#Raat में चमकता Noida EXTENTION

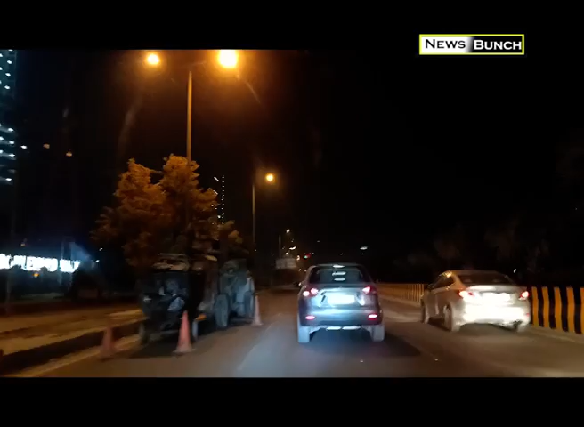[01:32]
वौलवकट पार्क करके देखिए और मॉझषेट। पे आप देख रहूंगे यह और तीसरा मॉझों है बहुत सारी मॉझों कुल गए नौइडा क्सेंशन में
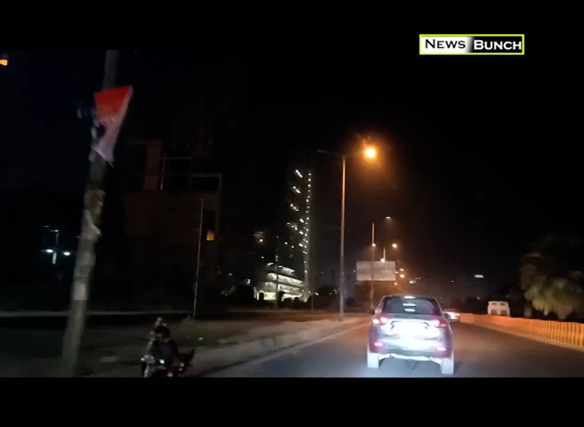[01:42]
अभी इस साब शूर्चसिन चल्राया बर्स करें आफ धशा काफी हुने वाला है आने
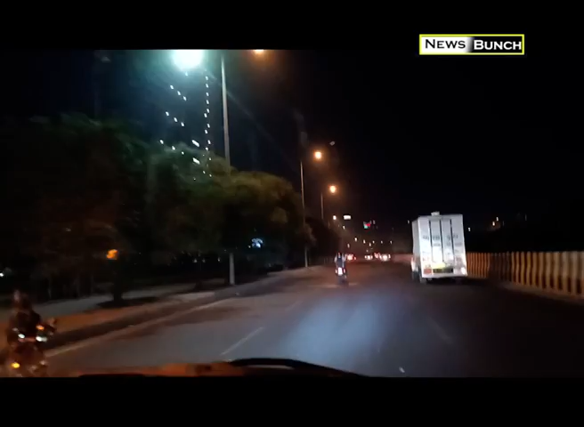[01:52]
देखिए नया मॉल आ गया एक और एक और मॉल आ गया नहीं मैं इसका आपको नाम बताता हूं इसका मॉल है गैलेक्सी ब्लू सफायर प्लाजा यह गोल चक्कर आता है उसके बाद यह चौथा मॉल है लेफ्ट साइट पे सारे ही कमर्शल एक्टिविटीज है गोड़ चौक्य
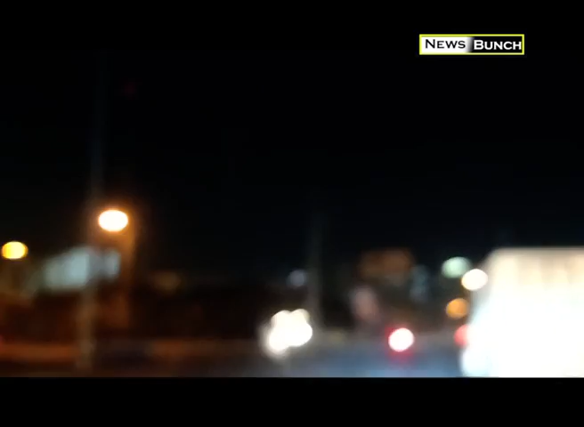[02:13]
एक किलोमेटर से कम के दायरे में चार मॉल है अभी और भी बन रहे हैं मेरे सामने देखिए आपको पंच्चिल ग्रीन भी दिखाई दे रहा है आगे एक मूर्थी आएगा जिसे हम गौतब बुद्धा की मूर्थी कहते हैं काफी एक्स्प्लोर किया है नोएड़ा